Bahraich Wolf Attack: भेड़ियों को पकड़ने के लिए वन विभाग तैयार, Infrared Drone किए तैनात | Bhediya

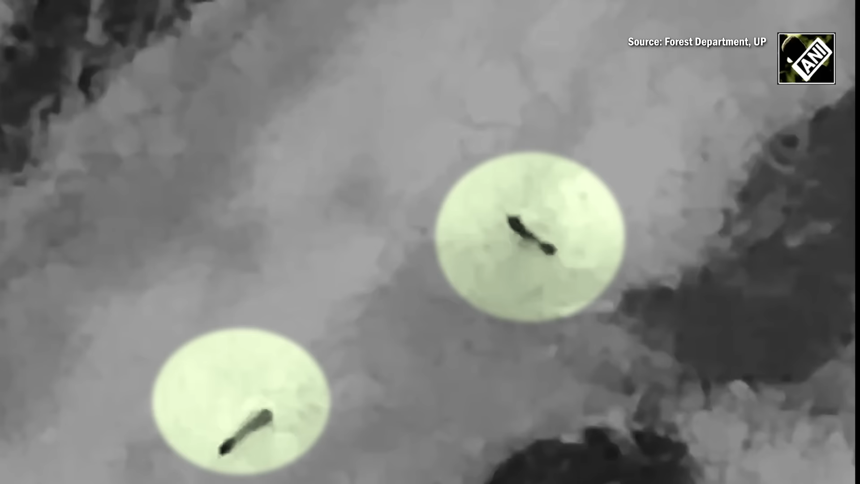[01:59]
2 नज़र आए थे, इसमें एक लंगड़ा है, हमें लगता है वो कहीं इधर उधर रहा होगा, लेकिन वो 2 थे और वहाँ तो दिखे थे यहाँ से लगभग 100 मीटर की दूरी पर।
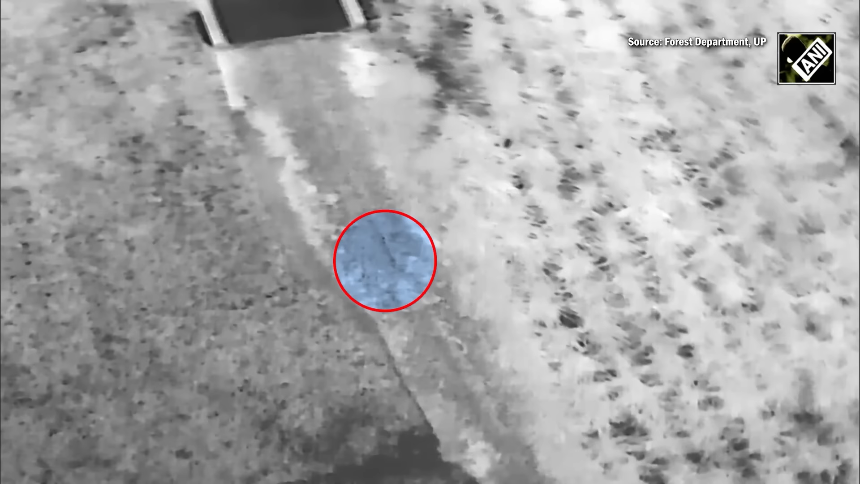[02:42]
20-25 किलोमीटर यहाँ जा सकता है अपने शिकार के लिए।
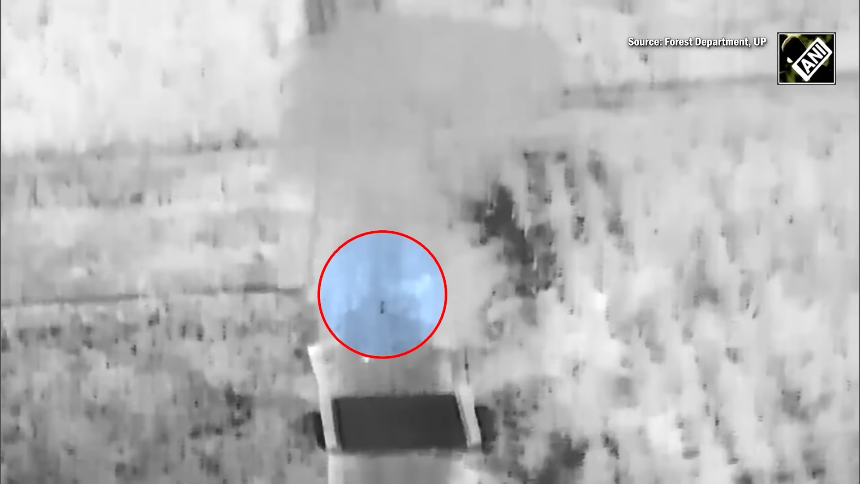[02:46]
तो उसका अभी मौके पर उसकी जो दिशा थी जाने की, वो आप यहाँ जहाँ बैठे हैं हमारे पीछे साइड में गया है, तो वहाँ हमने अलर्ट किया लोगों को।